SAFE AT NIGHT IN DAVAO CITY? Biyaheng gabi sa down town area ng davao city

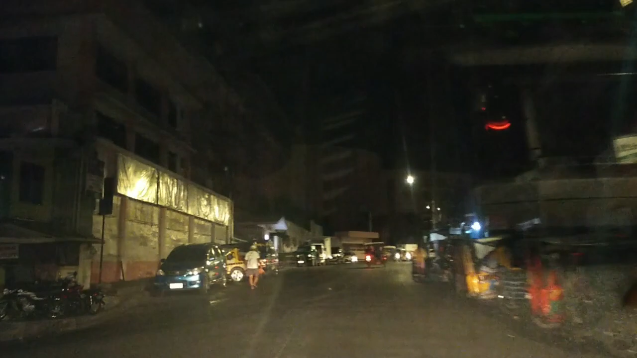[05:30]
Andito na tayo sa may bangkeruhan, palengke. Dito lang tayo. Balik tayo dito sa may pag-asa, tapos pa UIC.